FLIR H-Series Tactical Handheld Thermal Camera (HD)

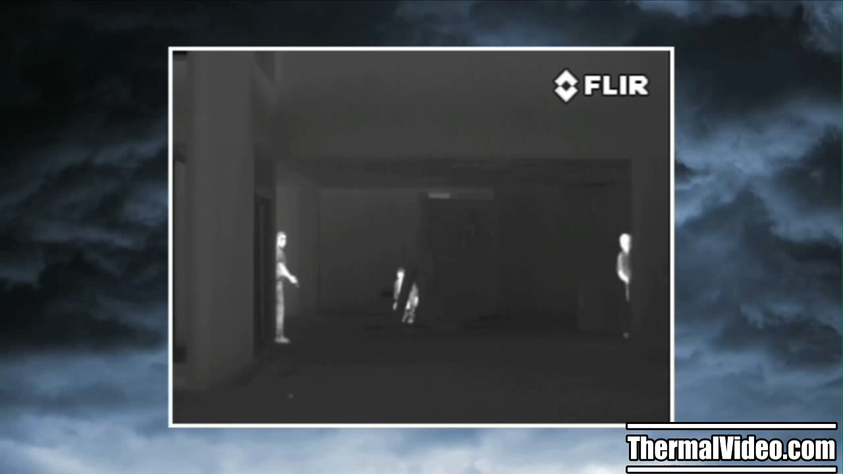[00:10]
The H-Series sees clearly in total darkness, giving you the information you need to make critical decisions,
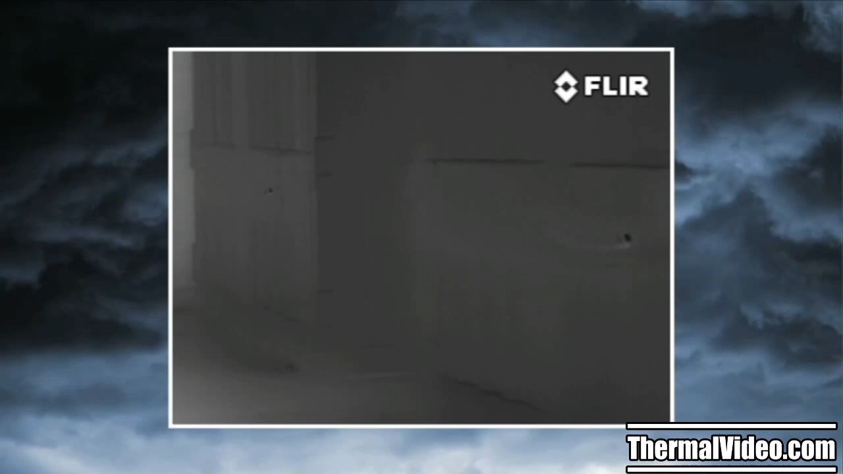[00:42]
With four times the image clarity and detail of earlier systems, the H-Series lets you see more of your surroundings than any other thermal night vision technology in the world for less than half the price.
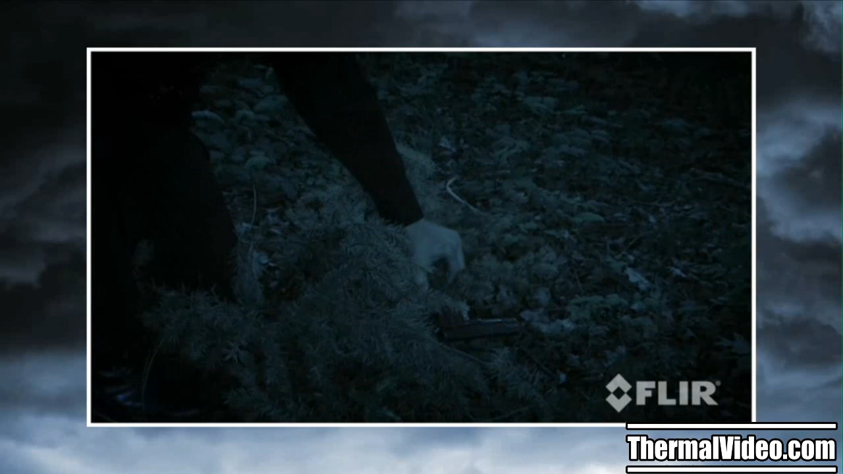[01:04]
Thermal cameras make pictures from heat, not light.
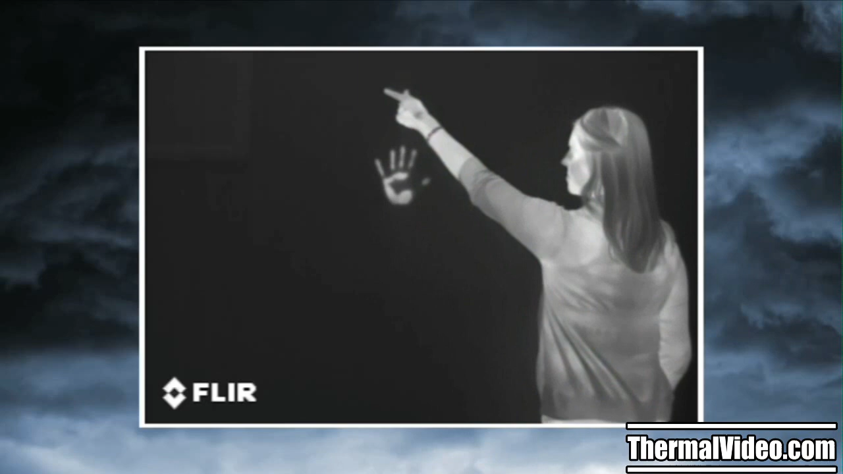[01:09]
Day and night, they let you see clearly in any conditions,
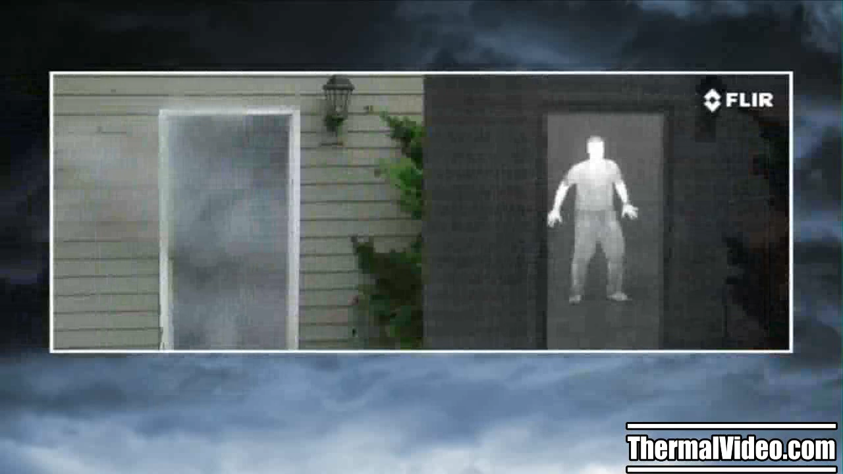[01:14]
including through smoke and light fog.
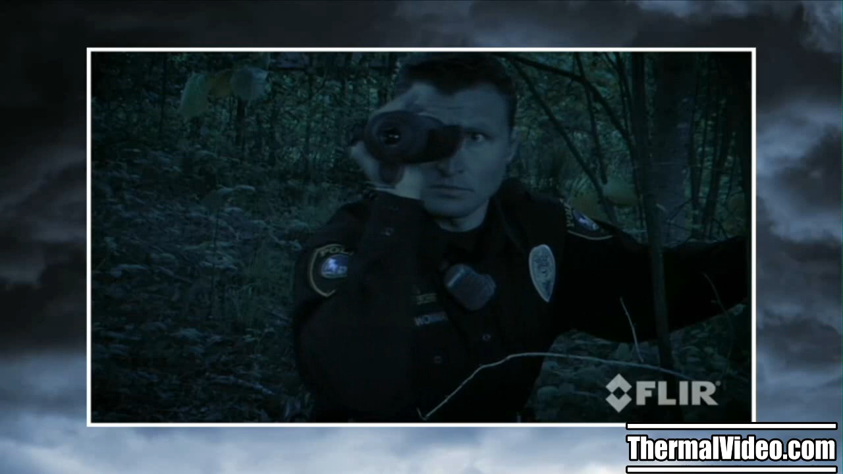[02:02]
allowing officers to scan large areas quickly and find people before they can come to harm.
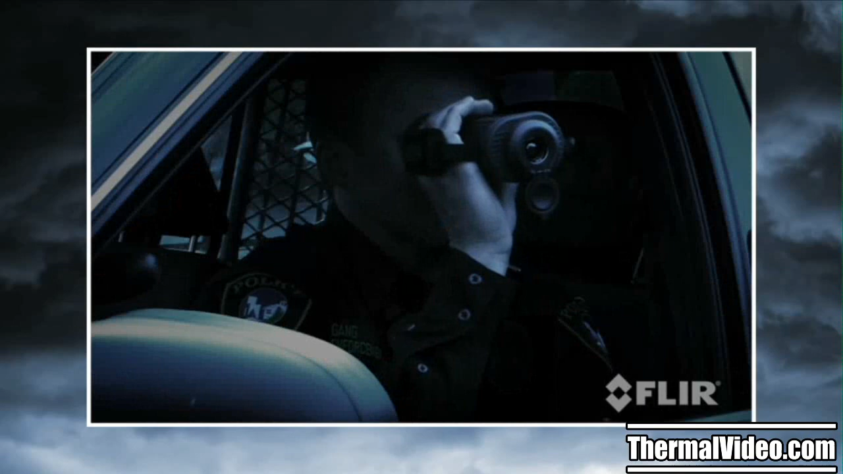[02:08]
Thermal cameras let you see clearly day and night, without the limitations and disadvantages inherent in other common night vision technologies. Take flashlights, for example.
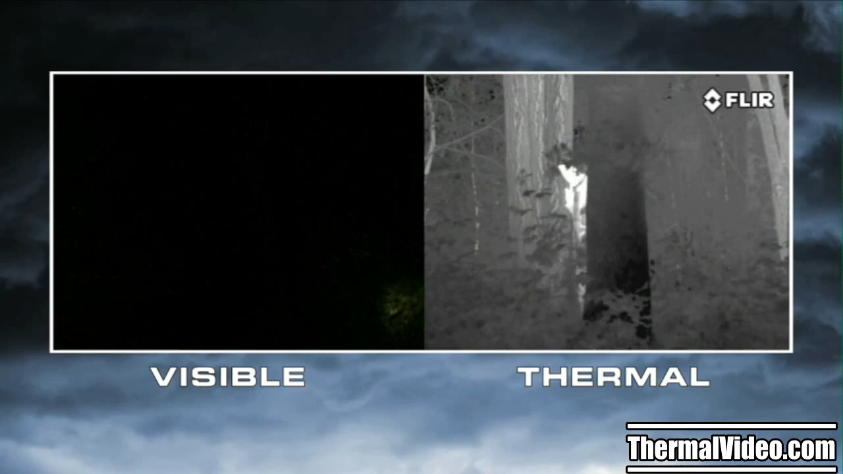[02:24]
They also give away your position,
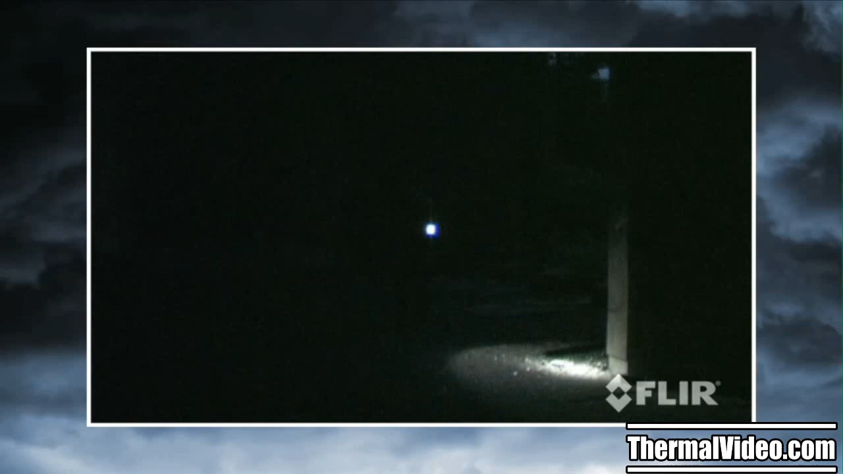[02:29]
making you a potential target every time you turn your light on.
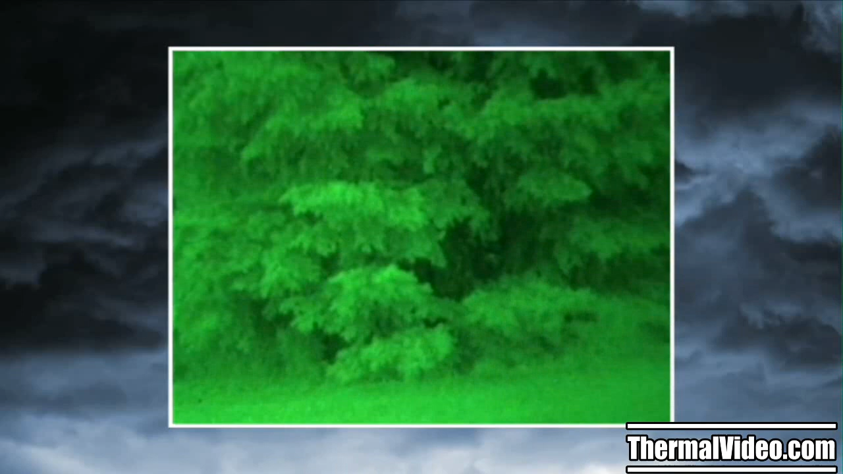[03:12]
When a target doesn't have good visual contrast, you can't distinguish it from its surroundings. No night vision scope can reveal contrast that's just not there. Thermal cameras see heat, not light.
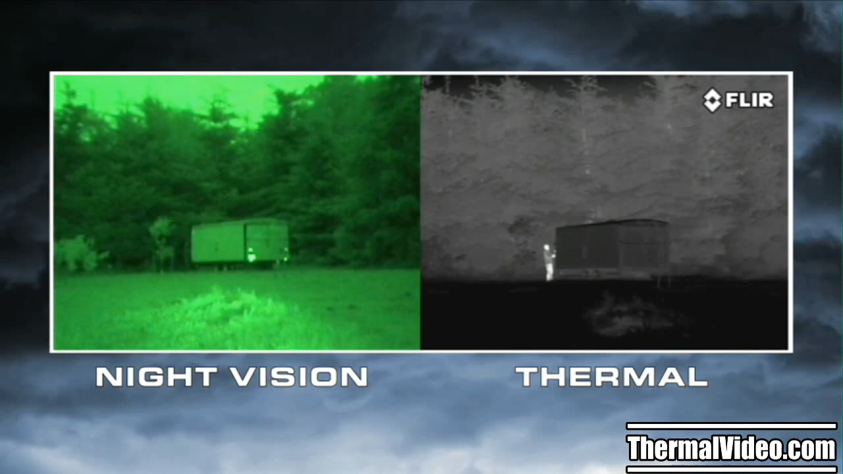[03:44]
Atmospheric conditions, like smoke, rain, or fog, reflect light, making night vision goggles and scopes even less effective. But thermal cameras see through these obscurants clearly.
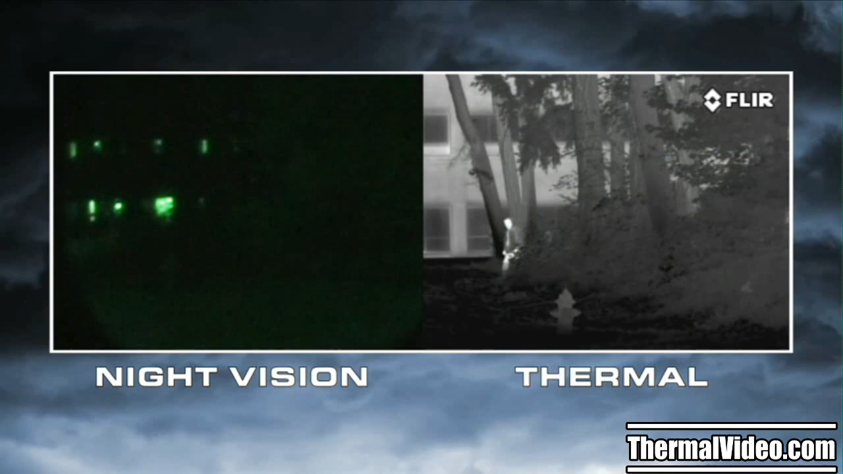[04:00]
If light levels are too low, like in rural areas,
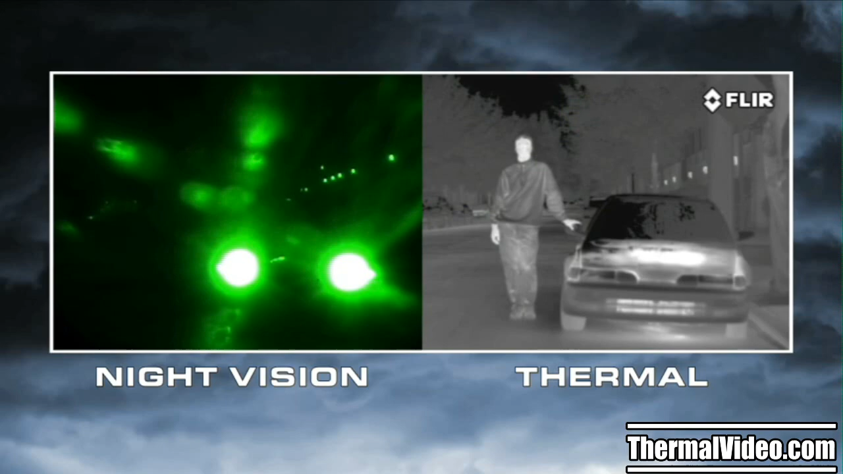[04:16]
Thermal cameras have none of these limitations.
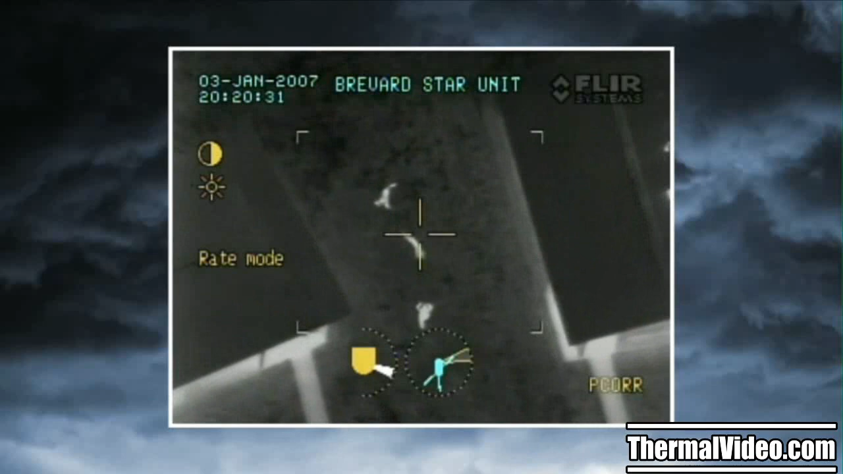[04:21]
That's why airborne law enforcement units and special operations forces around the world choose FLIR when they need to see hard-to-find targets at night.